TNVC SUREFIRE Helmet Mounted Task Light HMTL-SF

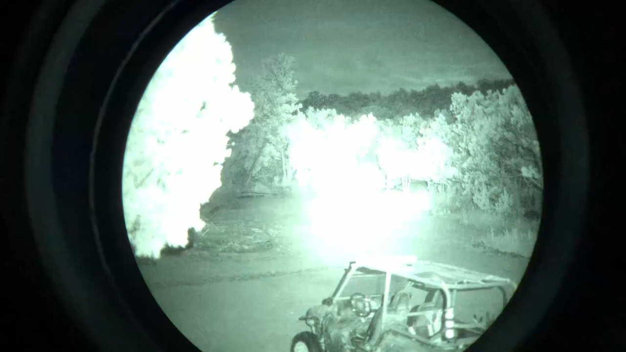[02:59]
ir that's going to be a hundred milliwatts now those numbers don't sound very impressive but night vision is deceptive so you know five milliwatts as
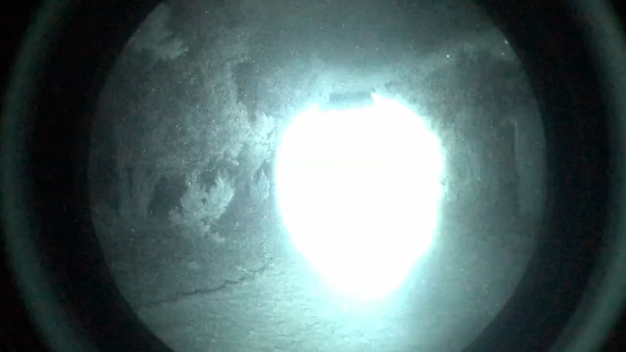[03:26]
automatic brightness control where everything outside of the light dims down
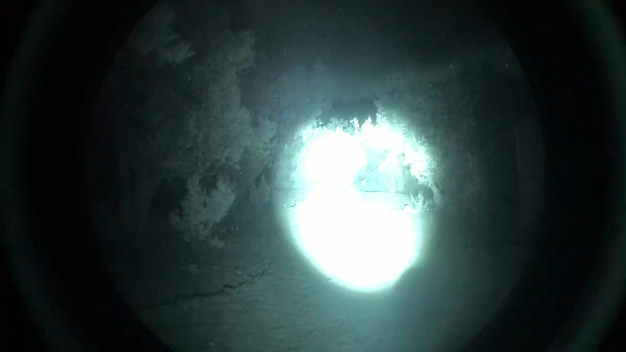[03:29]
too dark by having a nice flood
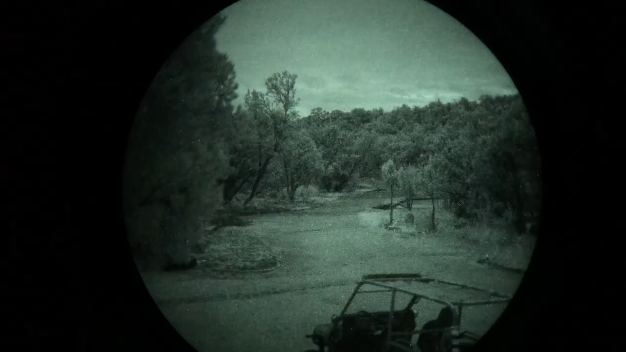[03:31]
setting you don't have any any loss of performance
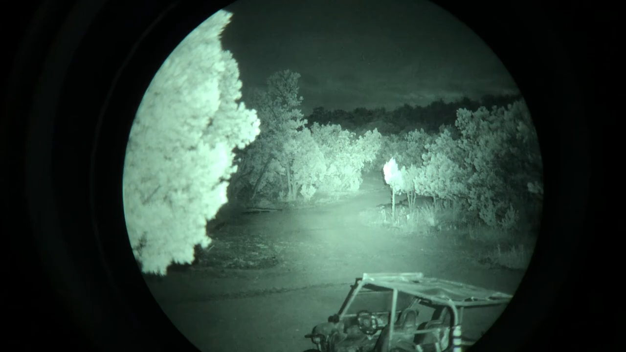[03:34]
capability outside that hot spot as well as you know the the amount of flood that this thing gives it takes up the full you know 40 degree view of your night vision tube you know whether using a pvs-14
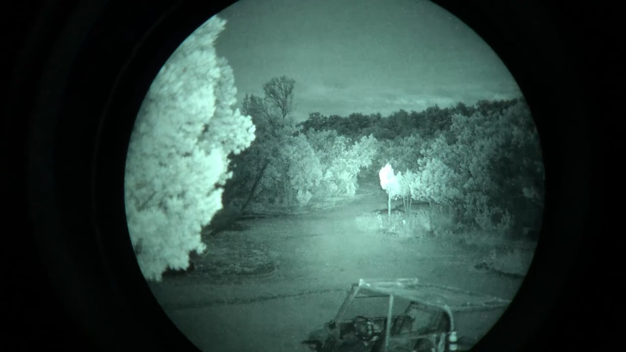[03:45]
or binoculars you get 40 degrees and of course with this light it's i'll go over the different mounting accessories with it you have the ability